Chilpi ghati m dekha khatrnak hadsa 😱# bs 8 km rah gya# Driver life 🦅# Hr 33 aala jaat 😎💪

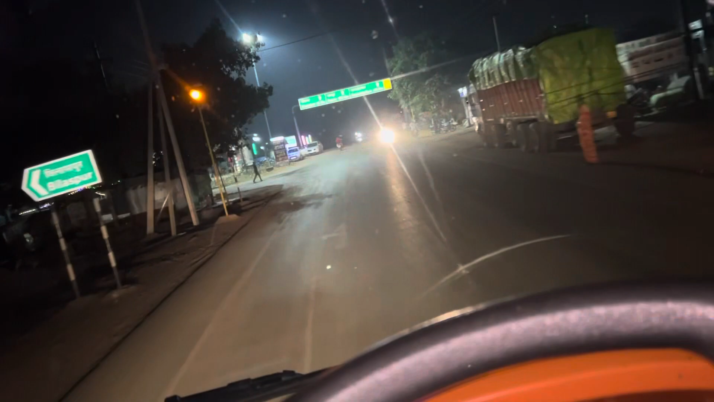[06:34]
ये मित्रा 51 किलोमीटर है, राजनंद गांव 118।
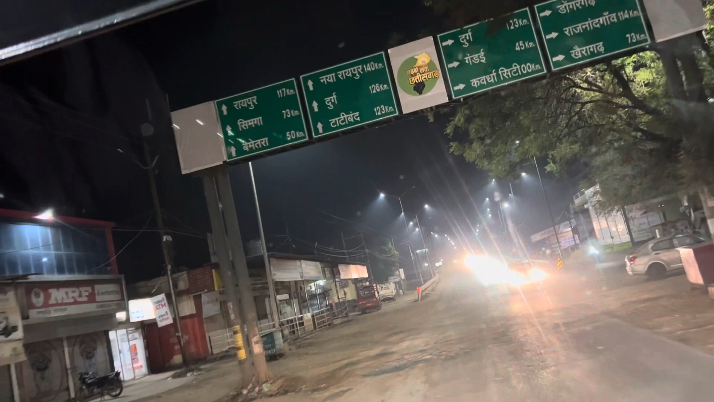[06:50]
रायपुर 117, सिग्मा 73 किलोमीटर है भाई अड़ता है।
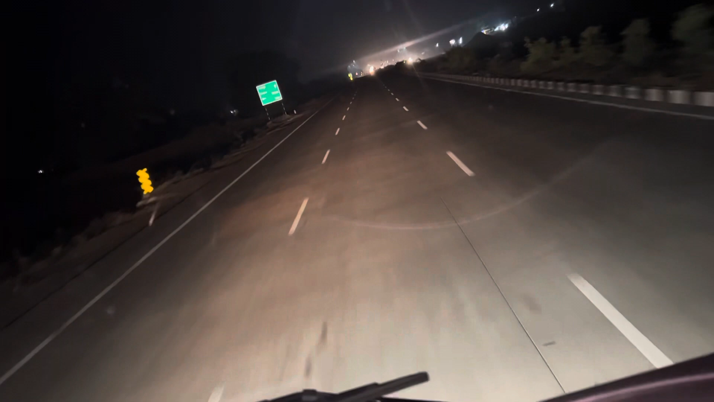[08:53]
रायपुर भाई। सिग्मा का अड़े चढ़ गए मैं रायपुर वाले हाईवे पे, टाइम अपना 10 बज गया है।
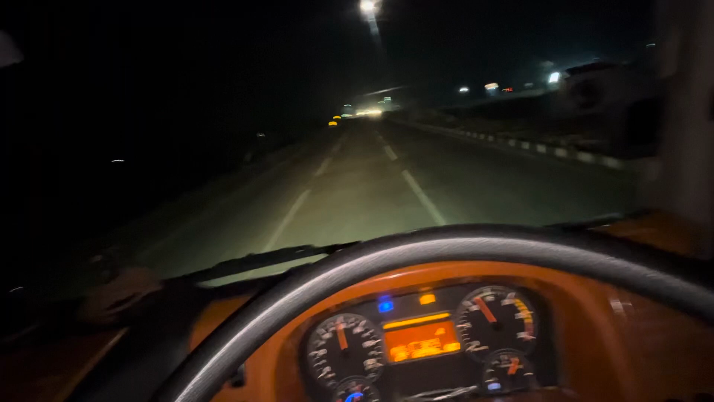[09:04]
कई किलोमीटर रह रहा हुआ देखें, चल कोई बोर्ड पार्ड आऊंगा। रायपुर से रायपुर के बाईपास पर भाई टाटी वन चौक पर पहुँचाएंगे अपन फिलहाल।
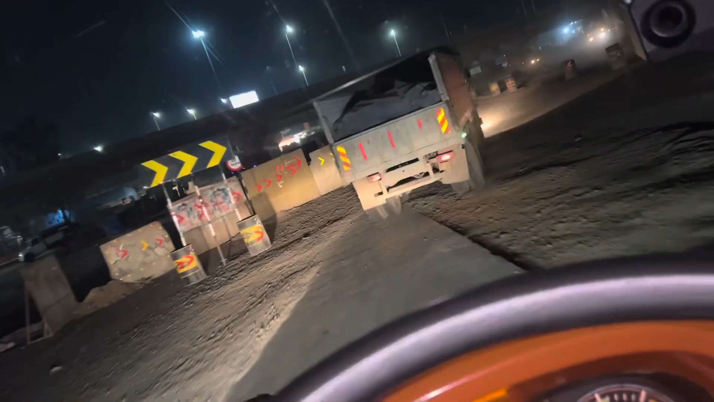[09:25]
वो जी भाई टाटी वन चौक पर वाड़ता अपन कलकत्ता रोड पर जाना है।
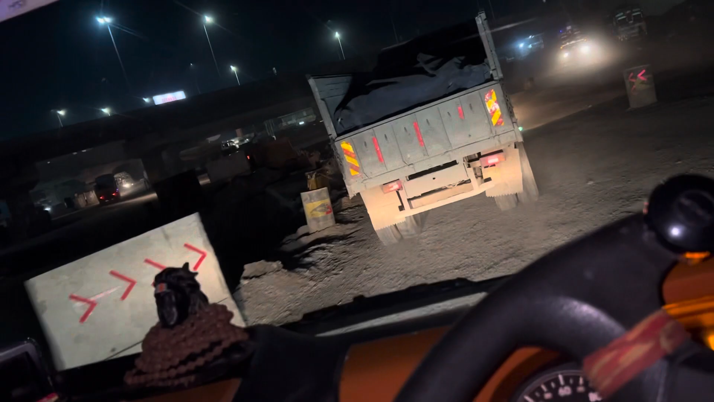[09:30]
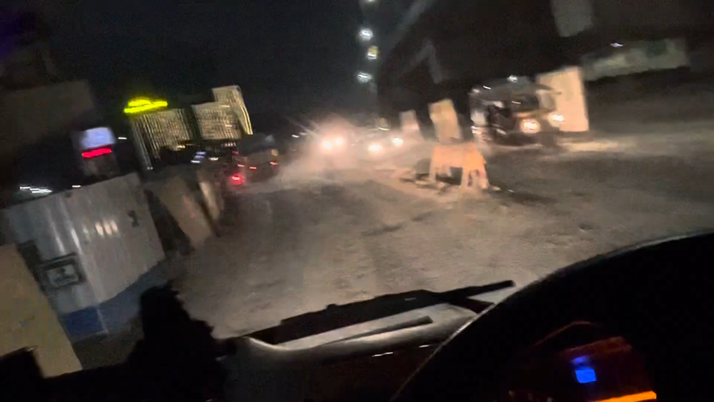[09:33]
काम चल रहा है भाई, अड़े फ्लाईओवर फ्लोईओवर बनने लग रहे हैं। अड़े टाटी वन चौक पर सीधा अपना कलकत्ता रोड पर चलेंगे। रायपुर शहर